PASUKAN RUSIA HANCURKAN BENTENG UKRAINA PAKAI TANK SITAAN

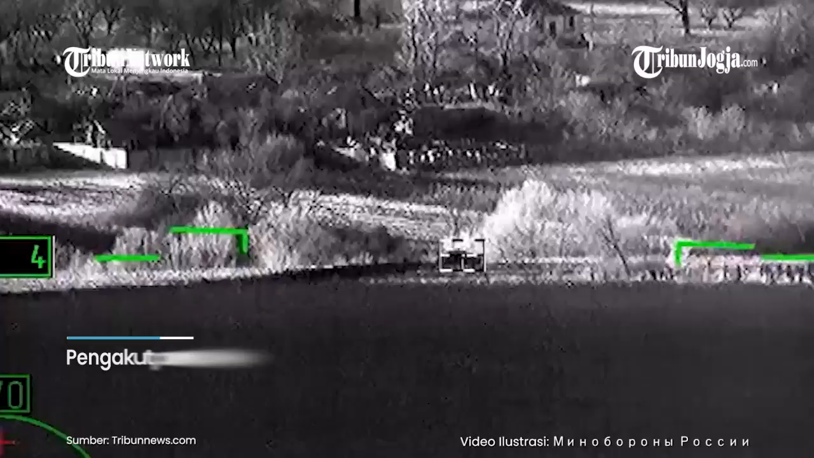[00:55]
baja itu pun diisi dengan bahan peledak yang digirimkan pada
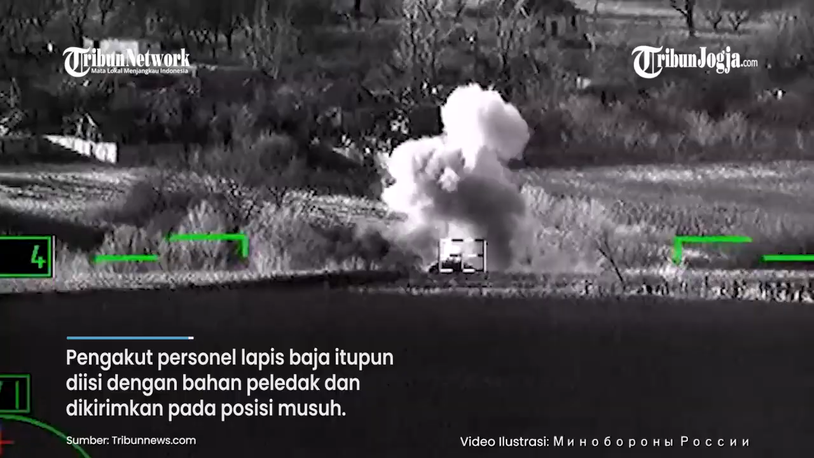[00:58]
posisi musuh Saat kendaraan ini mencapai kubu Ukraina,